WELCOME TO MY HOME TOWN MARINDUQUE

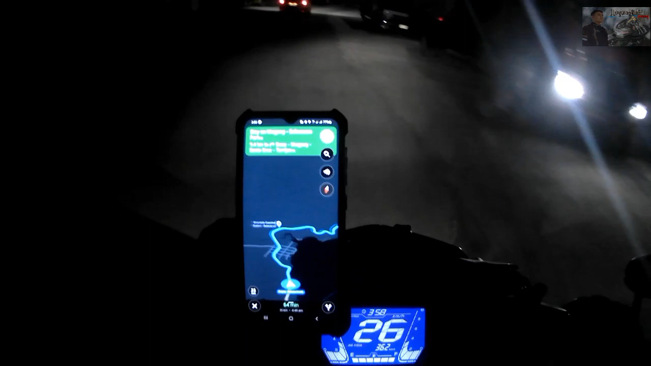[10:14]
Umaambun.
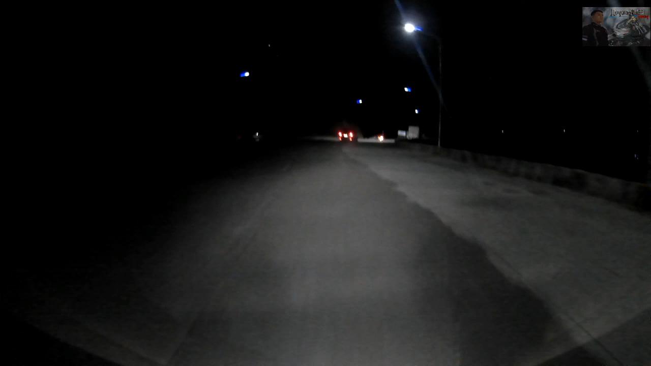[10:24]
So medyo madilim dito sa daan natin, guys. Medyo madilim na konti. At sana hindi lumakas ang ambon na to. So ganito ang kalsada dito sa amin, guys, sa Marinduque. Ayan o, may mga nagbago rin naman. Ang sabi nila, halos buong Marinduque ay nagkaroon ng widening. So tingnan natin kung saan banda nagkaroon ng mga widening at saan lumawak ang kalsada dito.
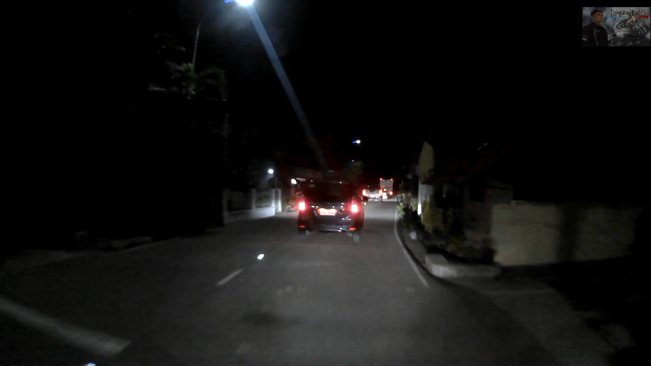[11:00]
Ang napansin ko lang kagad dito, guys, may mga street lights, ayan o, may mga solar, may mga solar light na yung kalsada. Ayan, yan yung wala dati dito. Tapos meron na rin silang mga pailaw dito sa mismong guhit o dito sa center lane ng kalsada. Yan yung una kong napansin.
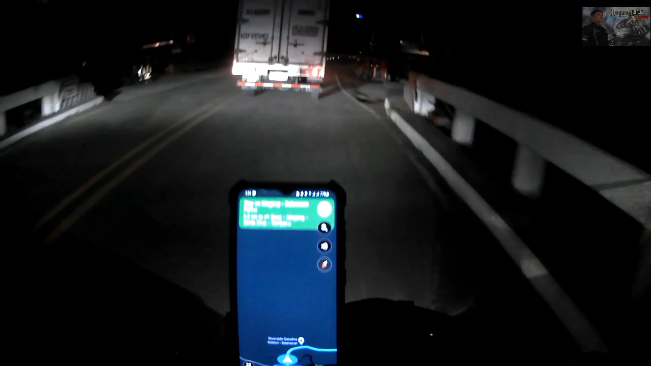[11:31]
So, medyo malayo pa tayo, guys, isang oras pa. Kulang-kulang isang oras yung ating tatakbuhin. So
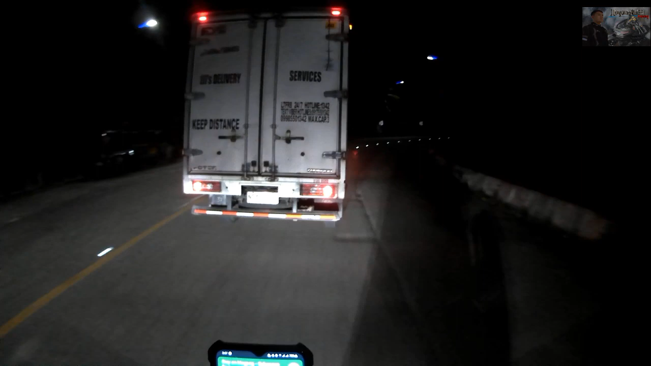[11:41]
yun, finally nandito na tayo sa Marinduque. So medyo madilim nga lang, kaya hindi nyo may enjoy yung daan. Ayan. So at least kahit paano naman nakikita pala, oh, dahil malakas naman yung mga solar panel, ay solar light, street light. Sana hindi lumakas yung ambon.